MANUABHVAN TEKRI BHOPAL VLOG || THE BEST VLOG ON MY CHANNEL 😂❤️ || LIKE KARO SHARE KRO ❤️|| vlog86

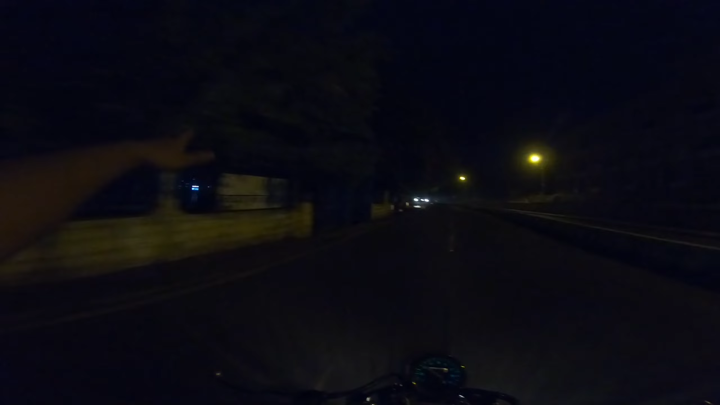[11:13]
काली जी जो हैं तालाब वाली, तो वो उनके मतलब रोड से निकल रहे हैं और अब सीधा जा रहे हैं घर को. पहले चलते हैं जमजम से फटाक से एक बिरयानी पैक कराते हैं टेस्टी सी, और फिर चलते हैं घर को.
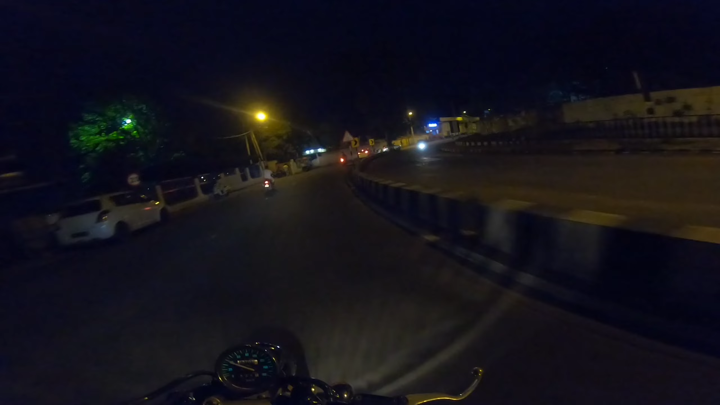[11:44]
तो भाई मैं अभी उस रोड पे था, अब मैं आ गया हूँ ये काली जी के मंदिर के पास से,
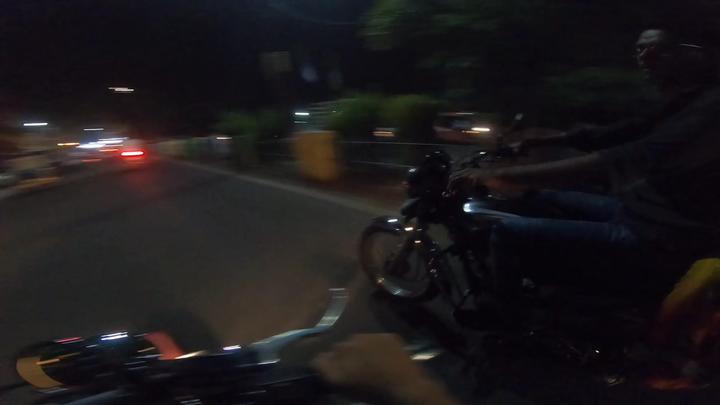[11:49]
क्योंकि उस साइड लगी थी चेकिंग, तो हमने सोचा इधर से निकल जाते हैं, इधर से पास भी पड़ेगा जय माँ काली.